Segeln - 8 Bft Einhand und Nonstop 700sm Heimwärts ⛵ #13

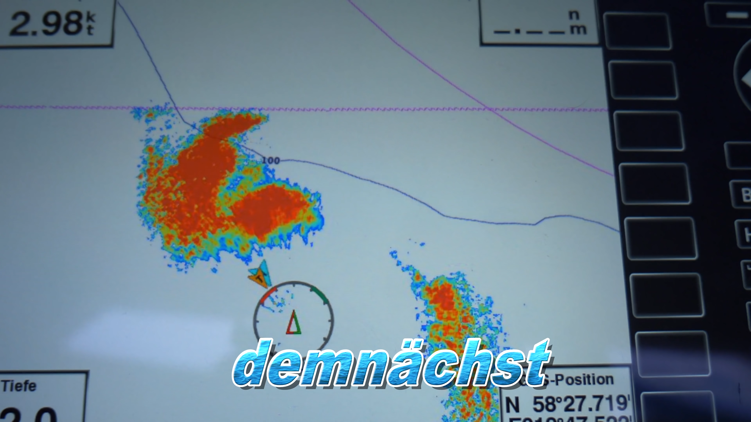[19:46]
gerade nachts ist das von vorteil weil nacht sieht man ja dann draußen die schauer fronten doch nicht so wie am tage und da kann man sich dann schon drauf einstellen weil in schauern hat man ja dann häufig einen windsprung oder er briest